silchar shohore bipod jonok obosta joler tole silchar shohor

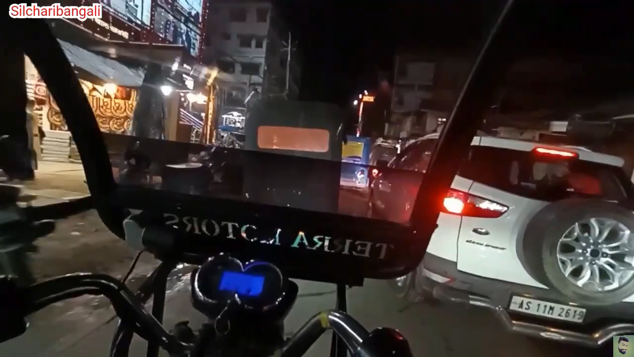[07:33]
প্যাসেঞ্জার ফুল ফিল পাইছি না, তারপরে অ্যাক্টিভ মারিয়া আধা আধা আধাও না, যেহেতু দুজন এই দুজন তখন মারছি,
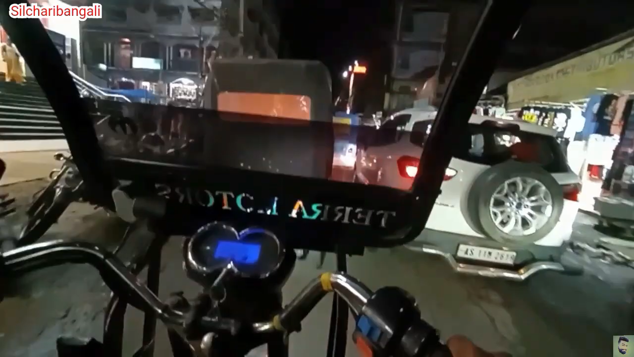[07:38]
বুঝলো কোনো ব্যাপার না, তখন গিয়ে আমি আমার গুলদিঘি শপিং মলের সামনে বই,
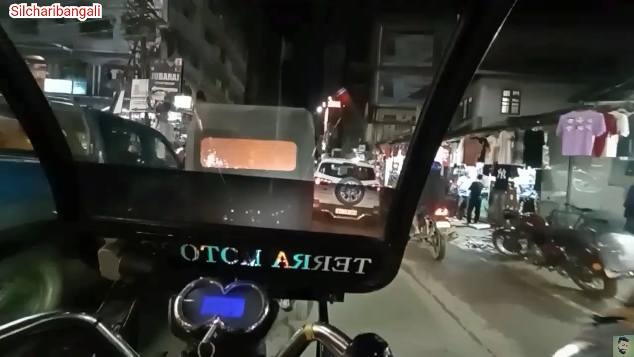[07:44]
বা এর আগে যেতে যেতে যদি প্যাসেঞ্জার আসার পাইলে দুই তিনটা একলগে দুই তিনজন একলগে, তারপরে যাচ্ছি দুজন।
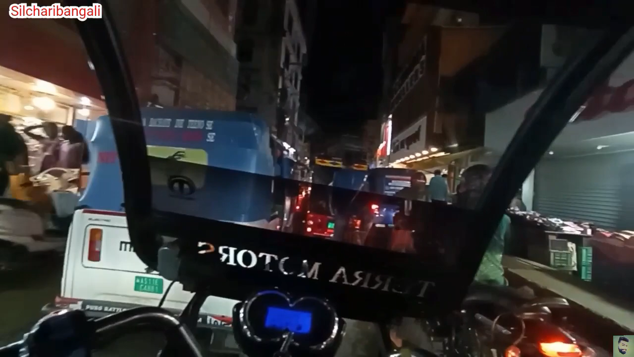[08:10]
নতুন একটা পিসি চন্দ্র জুয়েলার্স, নতুন একটা জুয়েলার্স করছে ঠিক বিশালের একটু আগে,
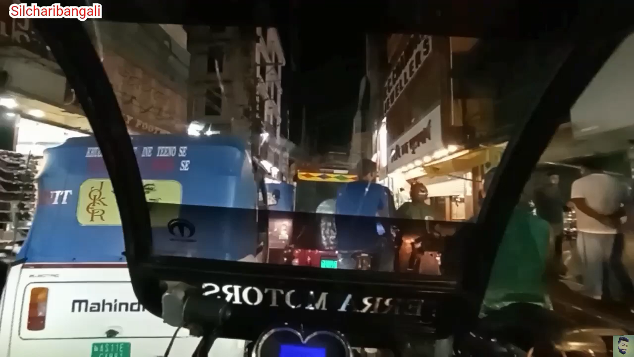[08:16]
নাহাটা পয়েন্ট এইবার একটু আগে, ঠিক আছে, আর এই জায়গাটা হলো আমরা শিলচারের রাস্তার মধ্যে সবচেয়ে ছিল এই মেটা কোজার।
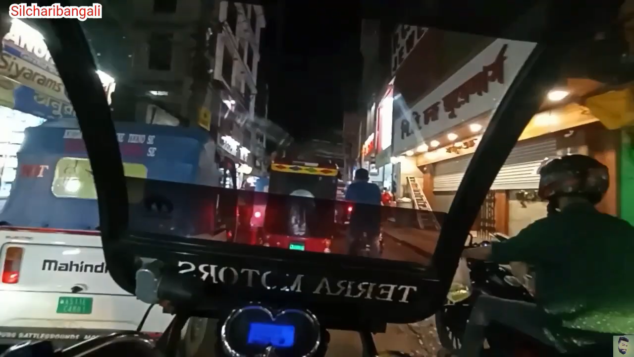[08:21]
বন্ধুরা গুলদিঘি শপিং মলের কিনারা দেড় ঘন্টা হওয়ার পরে সত্তর টাকার প্যাসেঞ্জার পাইলাম,